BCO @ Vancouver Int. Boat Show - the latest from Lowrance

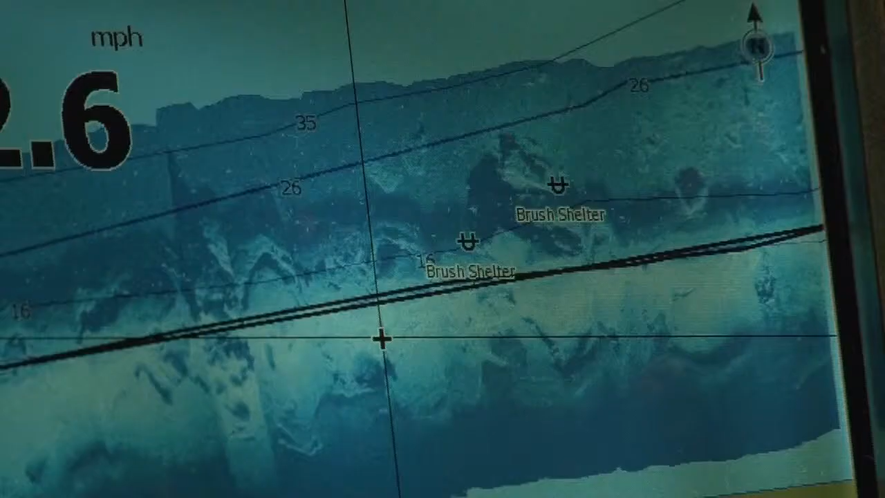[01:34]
So you can see that there are bumps on the bottom that aren't on top of the chart. Sure. What, you know, it could be man-made structure for the freshwater fishermen, you know, could be fallen logs, fallen trees. For safety, fire and safety, you could look for cars or things like that on the bottom.